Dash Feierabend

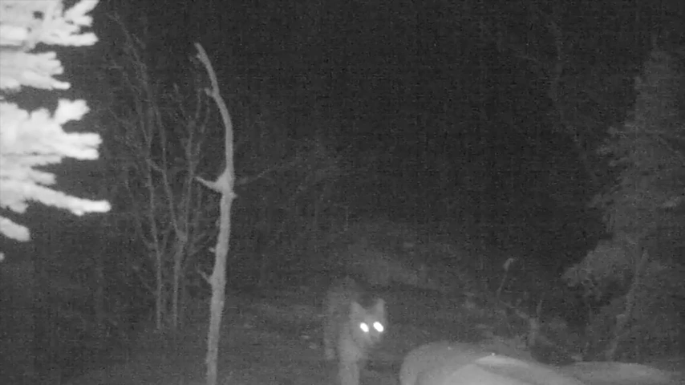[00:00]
Even if you don't live anywhere near snow, you may have heard of lynx and snowshoe hares. Lynx specialize in catching and eating snowshoe hares,
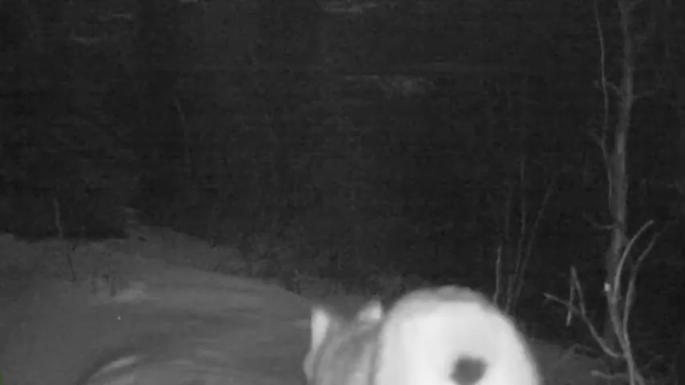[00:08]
and hares specialize in running away from lynx and everything else that wants to eat them.